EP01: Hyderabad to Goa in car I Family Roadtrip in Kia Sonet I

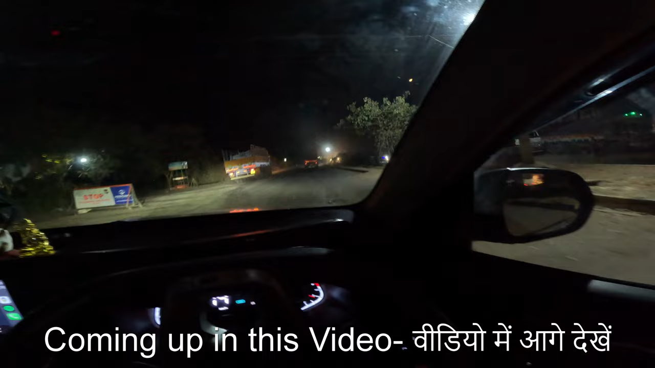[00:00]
ये है कर्नाटका और तेलंगाना का बॉर्डर, जिन्हें घनघोर अंधेरा है, कुछ दिखाने लायक है नहीं। तो यहीं पे मैं रुका, मैं सोचा थोड़ा सा ब्रेक लेते हैं, रात भर कहीं ब्रेक भी नहीं लिया।
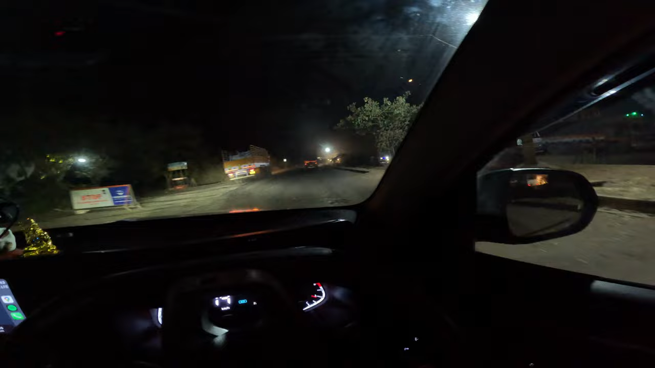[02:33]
ये है कर्नाटका और तेलंगाना का बॉर्डर।
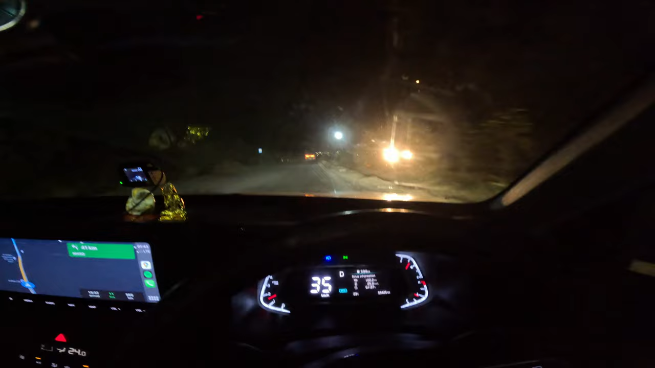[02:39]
आज का इस ट्रिप का ये पहला बॉर्डर है, इसके बाद एक और आएगा, कर्नाटका गोवा आएगा कल सुबह। अभी तो रात के 2 बज रहे हैं, घनघोर अंधेरा है, कुछ दिखाने लायक है नहीं, तो ज़्यादा वीडियो नहीं बनाया हमने।
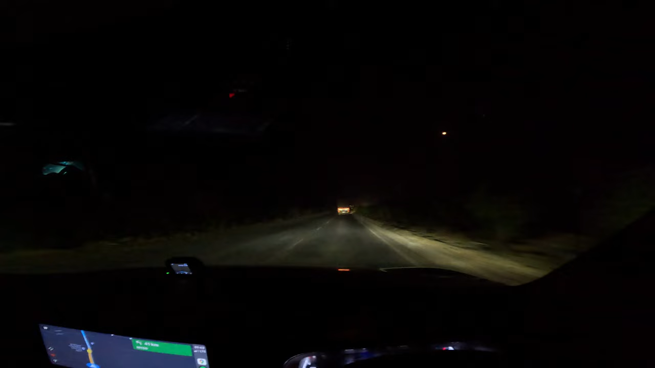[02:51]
ये सामने बोर्ड आ गया है, वेलकम टू कर्नाटका। ये रोड आगे सोलापुर बॉम्बे की साइड जाती है, बट हम तो बॉम्बे साइड नहीं जाएंगे।
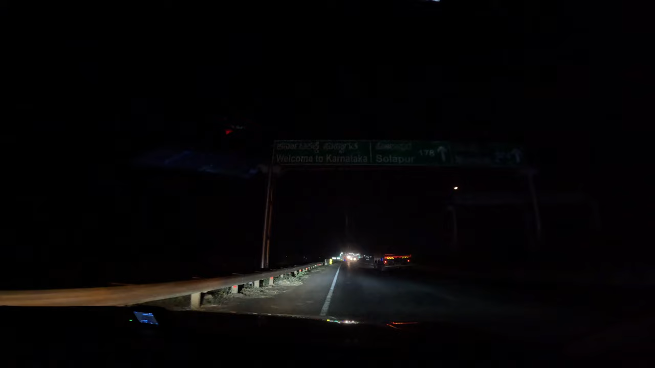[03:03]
आई डोंट नो, लाइट की वजह से दिखाया नहीं आपको बोर्ड, बट ये वेलकम टू कर्नाटका का बोर्ड था। हम तो 40 किलोमीटर और आगे जाएंगे, फिर हम लेफ्ट मार लेंगे गोवा साइड के लिए। सो चलते हैं आगे।
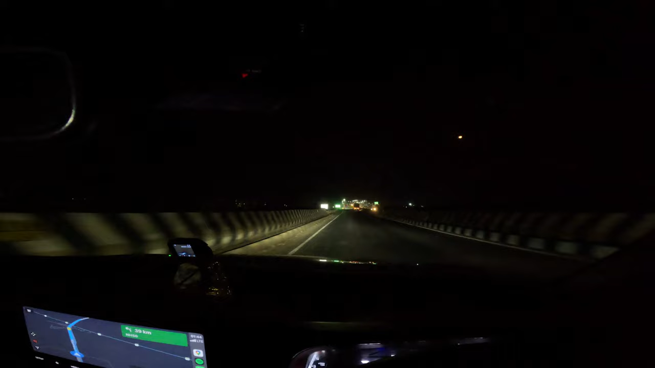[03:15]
अभी हमें चलते हुए ऑलमोस्ट 2.5 घंटे हो गए हैं, ऑलमोस्ट 2:30 का टाइम हो गया है, और अब हमारा मैप बोल रहा है कि हमें रोड चेंज करना है। अभी तक हम NH-65 से आ रहे थे, जो हैदराबाद से बॉम्बे और पुणे की साइड जाता है। अब हम ये रोड चेंज करेंगे,